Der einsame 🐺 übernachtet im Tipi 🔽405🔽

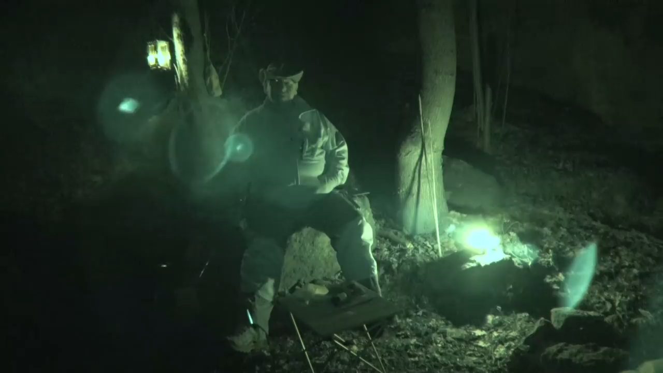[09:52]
Ja, jetzt teste ich nochmal diese Nachtfunktion. Also wenn gar kein Licht ist, dann schafft es da nicht viel. Ja, vielleicht kurz vorm Gesicht. Das zeige ich dann noch. Da. Ich glaube, ich wäre müde. Aber sobald ein bisschen ein Licht vorhanden ist, schaut das eigentlich recht gut aus. So, das ist jetzt wirklich Hinter mir ist komplette Dunkelheit.
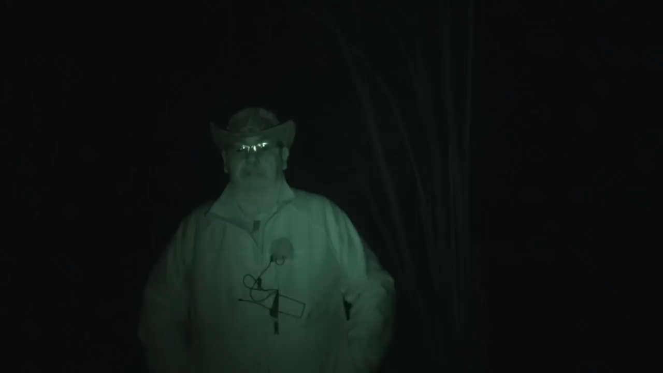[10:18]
Dort vor mir ist ein bisschen Licht. Ja, ich schätze mal, bis daher wird man vielleicht noch was erkennen.
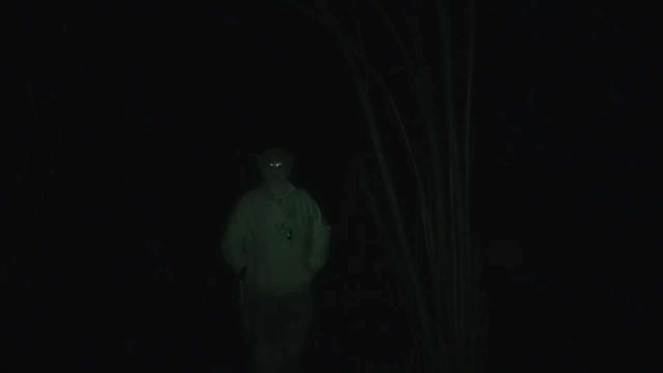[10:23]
Aber ja, in der Zwischenzeit ist 10:30 geworden.